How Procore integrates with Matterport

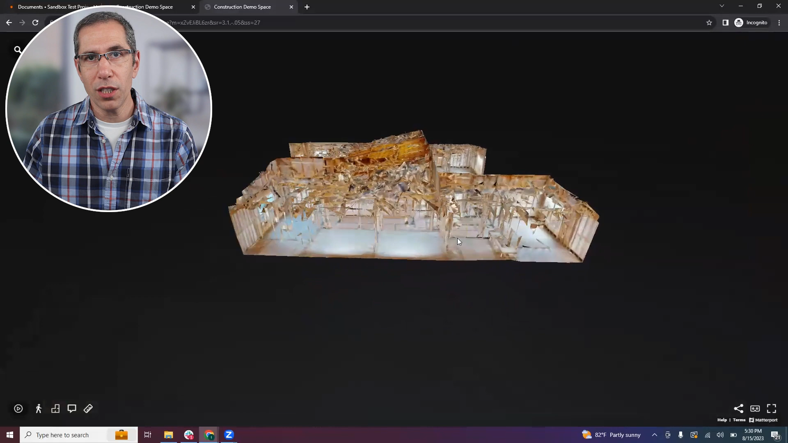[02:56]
And when you click that deep link from the Procore project, you're brought into the Matterport Digital Twin exactly where that tag was placed.